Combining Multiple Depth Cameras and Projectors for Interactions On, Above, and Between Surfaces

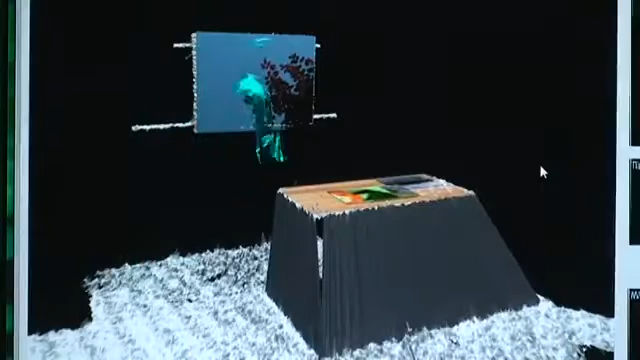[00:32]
This results in a fairly complete 3D mesh model of the room and its contents, complete with moving users.
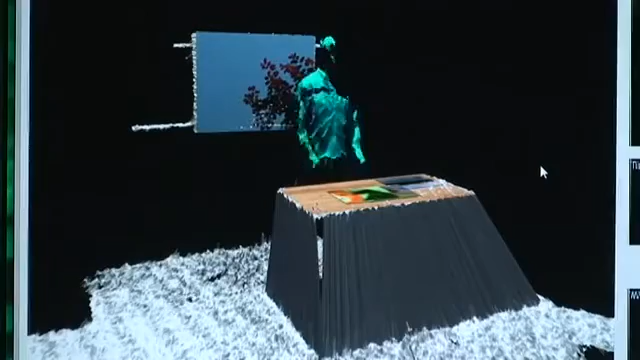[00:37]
Because the projectors are calibrated to the same real world coordinate system as the cameras,
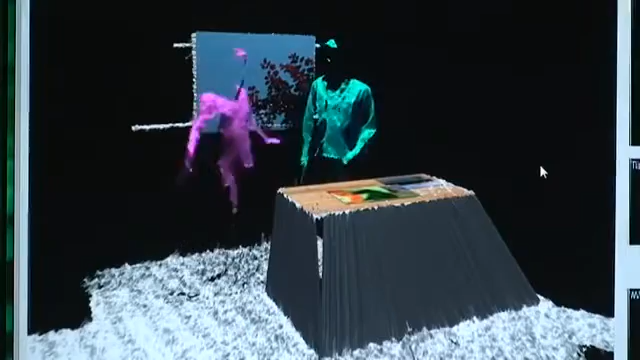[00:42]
it is straightforward to project graphics of the correct size onto any surface visible to at least one camera and one projector.
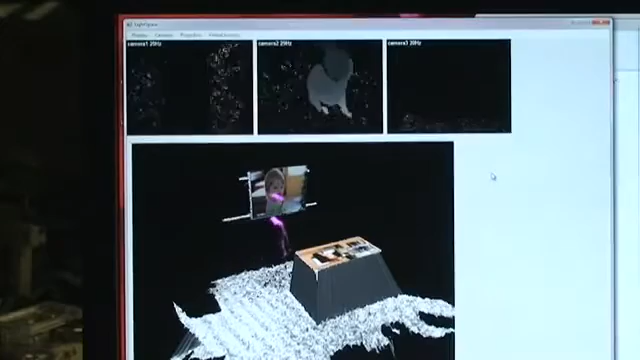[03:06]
albeit with some noise, and allows us to think in natural units of measure such as millimeters.
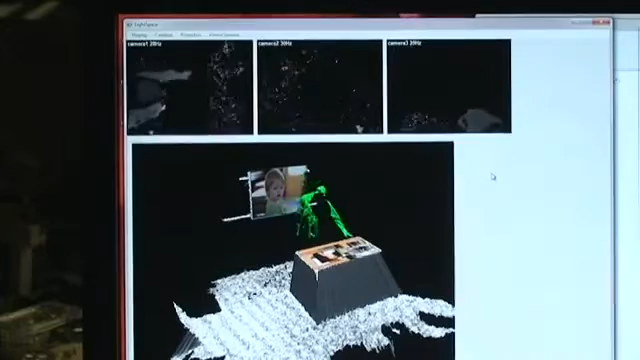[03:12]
We segment static objects such as walls, tables, and floor from the user.
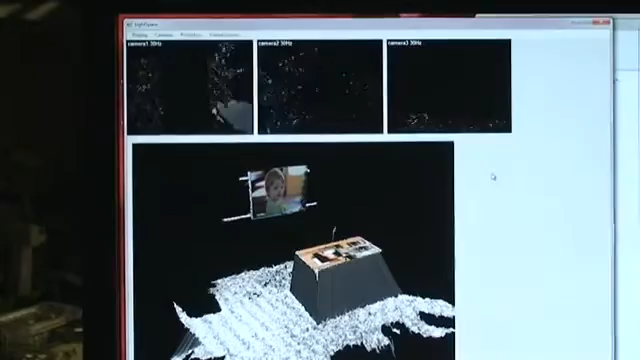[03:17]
This is accomplished by a simple pixel-wise depth comparison against a snapshot of the room taken without the user.
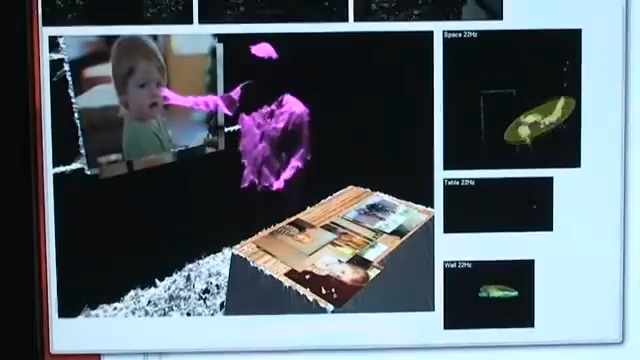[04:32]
and an object on the wall are physically connected to one or more of the same objects in the planned view.